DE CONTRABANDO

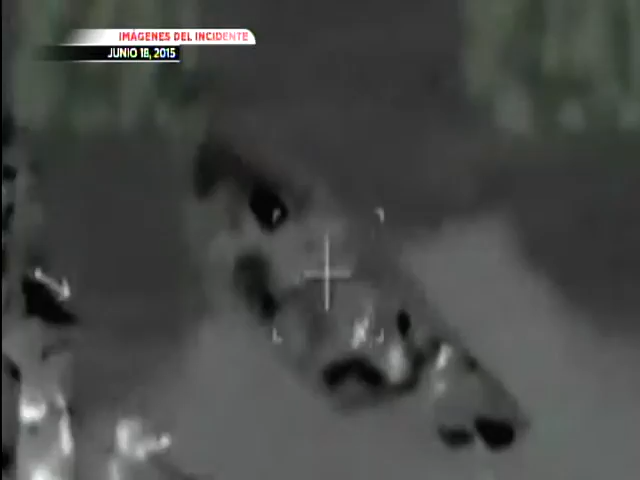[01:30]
Se fue encima por completo, a toda velocidad, encima de nosotros.